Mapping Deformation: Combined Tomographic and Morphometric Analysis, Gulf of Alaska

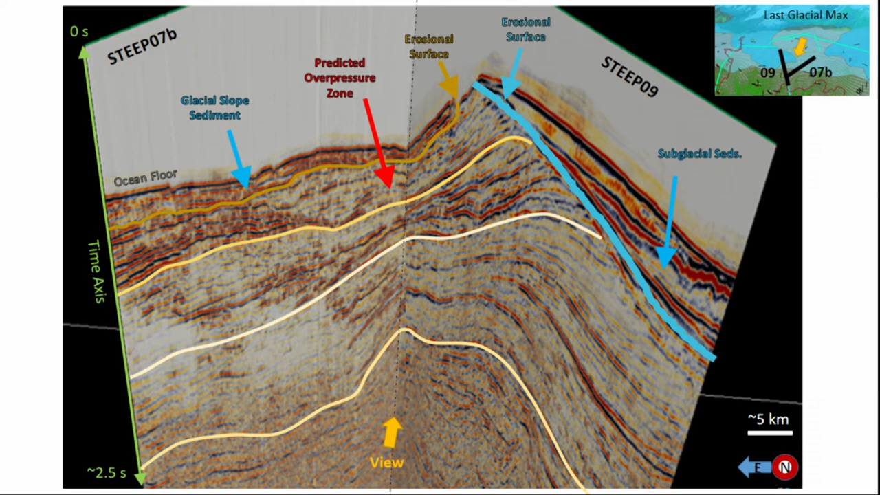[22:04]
And so basically this glacier came in and bulldozed all this sediment on top of this pre-existing sediment,
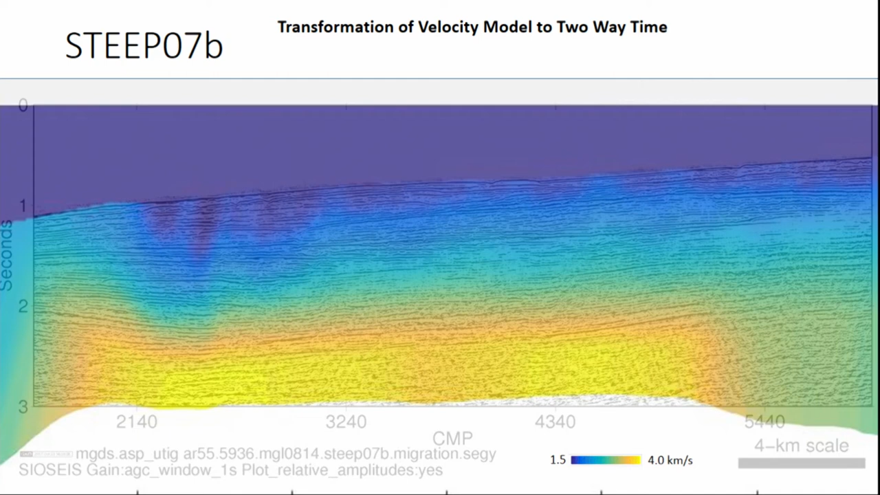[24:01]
This really lets you see how the structure responds to how the structure and the velocity relate to each other. So there's our one overpressure zone again, and it's probably confined to here. We don't really have great resolution at the sea floor, so I didn't feel too bad about drawing it this way. I may change it as the research develops. Just another 3D view here.